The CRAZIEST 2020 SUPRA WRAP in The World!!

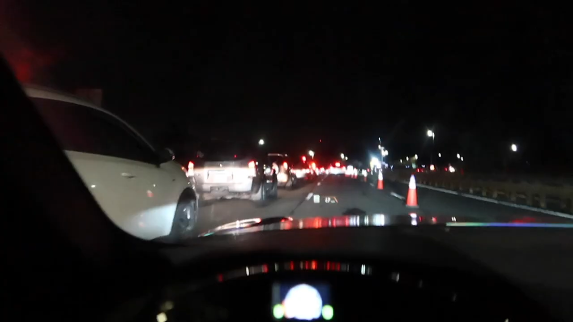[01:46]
We have arrived and it's freaking packed. But as you can see, you can see a couple little lights over there and stuff.
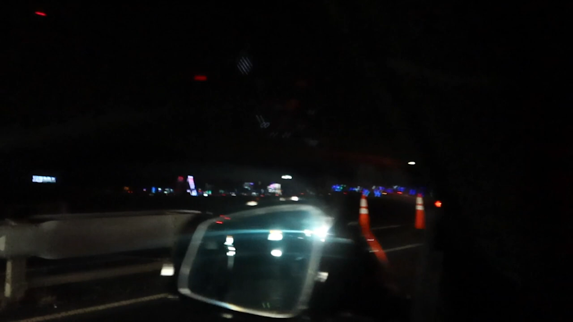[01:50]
It's pretty cool. There's a lot of lights. Oh yeah, with COVID right? Let's hope so. Hopefully we can get out of the car because I want to. I guess we just wait in this line and then we go.
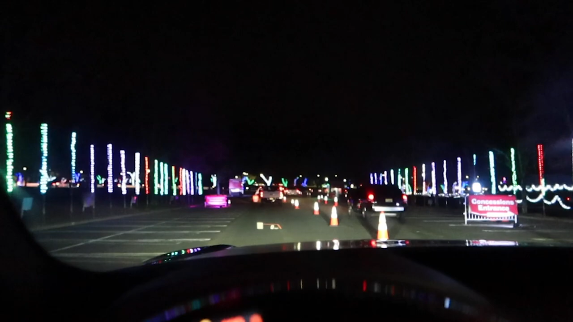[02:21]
Here's the first set of lights right here. Toyota. Hey, we're going to have to record that when we get over there. There we go. We got the first set of lights. This is chill, but it starts getting crazy once you really get inside. I'm about to hit this freaking sign right here. Everything's mad tight in here, to be honest.